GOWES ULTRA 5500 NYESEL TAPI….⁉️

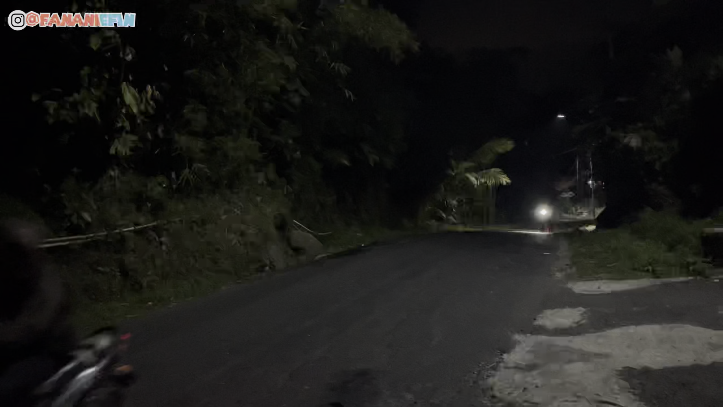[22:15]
Tinggi tuh guys. 15 up. Oh, dorong. Lo semangat. 15 up, 17, 19. Tinggi juga.
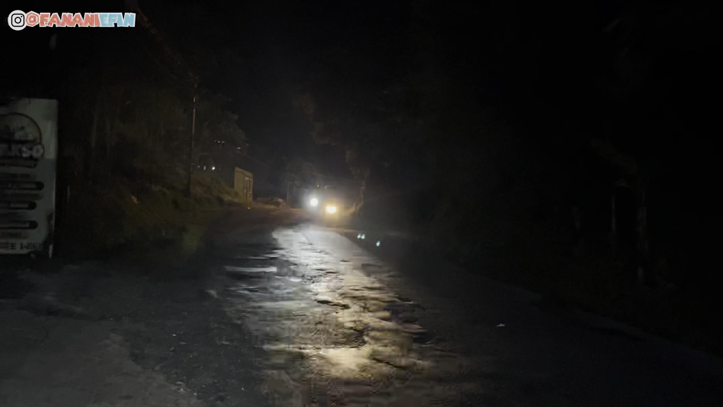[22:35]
Gas. Turun. Sana. Masih berjuang. Nah, nyantai aja udah tunggu. Hah, luar biasa guys. Itu 20 up itu. Hah? 20 up. Iya. Aku turun deh. 300 meter.